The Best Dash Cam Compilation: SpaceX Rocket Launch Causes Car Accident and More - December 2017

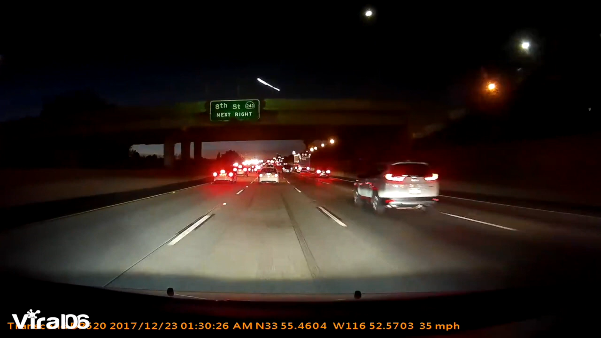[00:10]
It's a rocket. No, but the thing is, it broke. Whoa! It broke. Ah! Oh, shit. Oh, shit, this guy is not paying attention, man. Damn! Damn.